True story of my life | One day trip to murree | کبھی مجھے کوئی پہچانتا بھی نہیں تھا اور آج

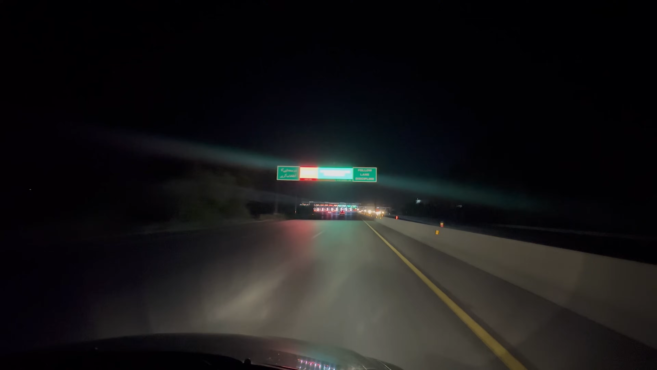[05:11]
اور یہاں سے اب ہم پکڑیں گے سری نگر ہائیوے جو سیدھا مری کی طرف جاتا ہے بڑا پرسکون محولہ اس وقت اور تقریبا آٹھ بجے کا وقت ہے تو اس کا مطلب ہے کہ میں دس بجے تک مری پہنچ جاؤں گا
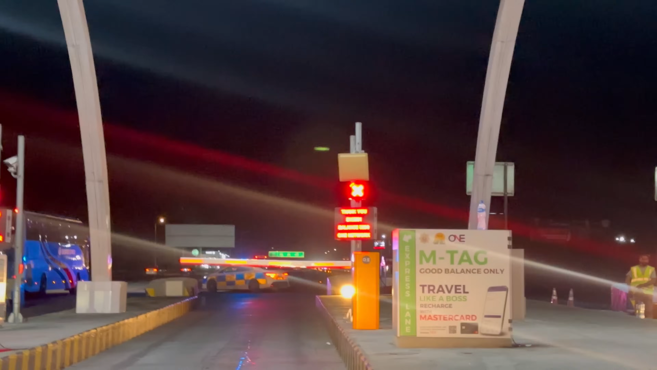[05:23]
میرے ساتھ قاسم بھٹی ہیں
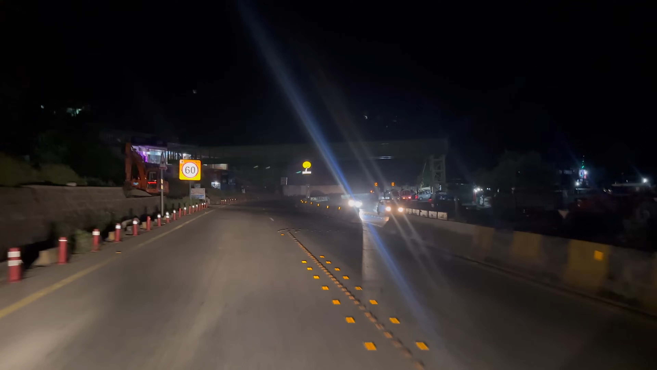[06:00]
ہوتا تھا کہ صرف کرایا ہوتا تھا اور کھانے کے پیسے نہیں ہوتے تھے تو کئی بار ایسا بھی ہوا کہ میں نے سارا سارا دن مری میں کچھ کھایا نہیں چپس کھا کے گزارے کر لیے
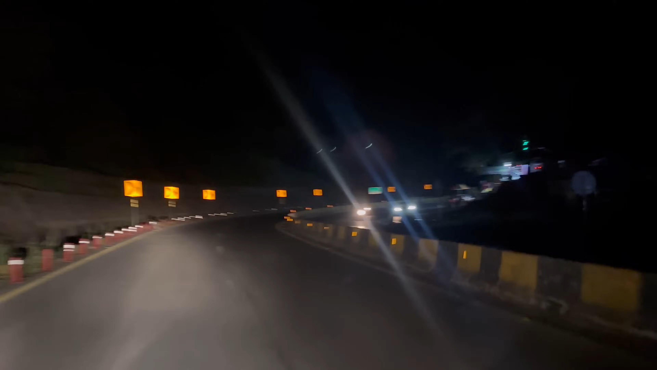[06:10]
اور واپس لاہور آ گیا پیسے اس لیے نہیں خرچے کے پیسے تھے ہی نہیں کیونکہ اگر میں کچھ کھا لے تھا تو پھر بس کے ذریعے واپس مری سے لاہور نہیں آ سکتا تھا دوستو جب ہم ایکسپس وی پہ داخل ہوئے تو میں دیکھ رہا تھا کہ رات کا منظر جو آپ بھی دیکھ رہے ہیں کتنا حسین لگ رہے اور سامنے سے گاڑیاں آ رہی ہیں یہ وہ لوگ ہیں جو آج سنڈے کا دن ہے سارا دن مری میں گزار کے واپس پنڈی اور دیگر قریبی شہروں کی طرف جا رہے ہیں لیکن اوپر کی طرف یعنی
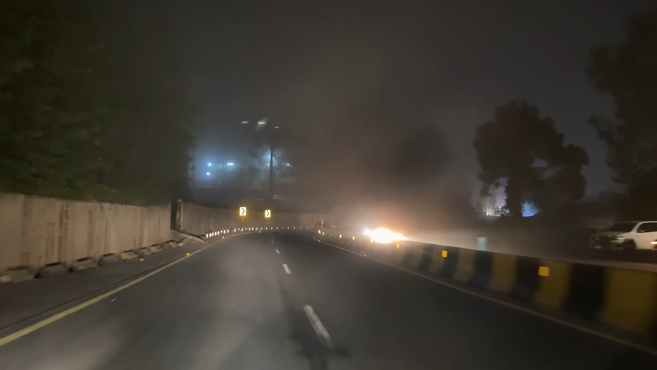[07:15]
ہوا کہ یہ دھند نہیں ہے کیونکہ دھند کا موسم ہی نہیں ہے یہ بادل ہیں جیہاں دوستو یہ جو آپ دیکھ رہے ہیں یہ بادل ہیں جو زمین پہ اتر آئے ہیں اور یہی مری کی
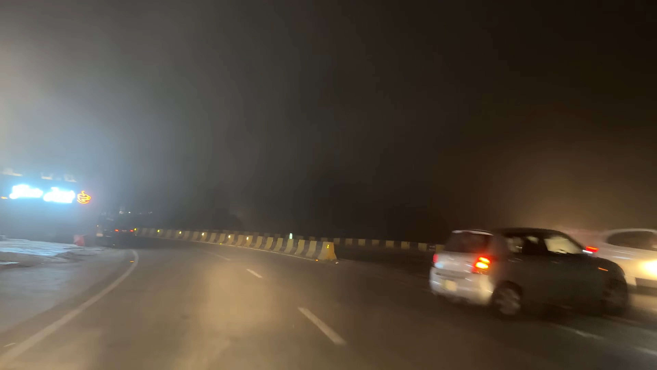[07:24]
خوبصورتی ہے دوستو ہم جو جو اوپر جاتے جائیں گے یہ بادل بڑھتے چلے جائیں گے لیکن جب یہ بادل سڑکوں پہ آتے ہیں تو نہایت احتیاط کے ساتھ ڈرائیونگ کی ضرورت ہوتی ہے اور بڑی آنکھیں کھول کے رکھنی پڑتی ہیں کہ کہیں کوئی گاڑی خراب نہ کھڑی ہو یا آپ سڑک سے نیچے نہ اتر جائیں
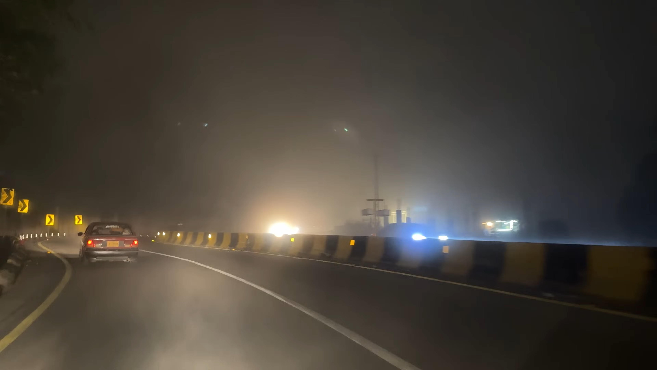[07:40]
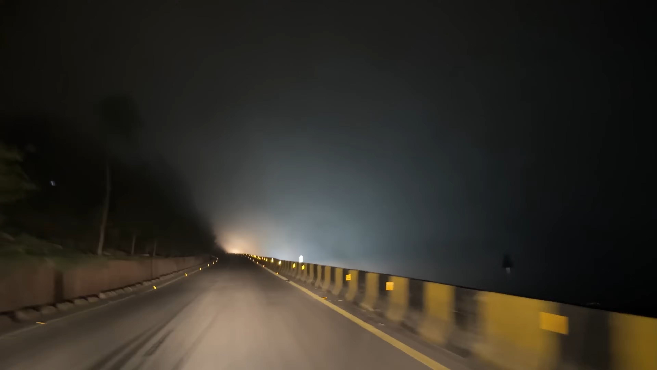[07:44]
لیکن یہ حسین خوبصورت سڑک پہ اترے ہوئے بادل بہت بھلے لگ رہے ہیں اور گاڑی کا ایسی بہت پہلے بند کر دیا تھا شیچے کھولے میں ہیں بڑی تھنڈی اور خون قسم کی ہوا میرا جسم محسوس کر رہا ہے اور بڑا مزہ آئے گا جب میں اوپر مری پہنچوں گا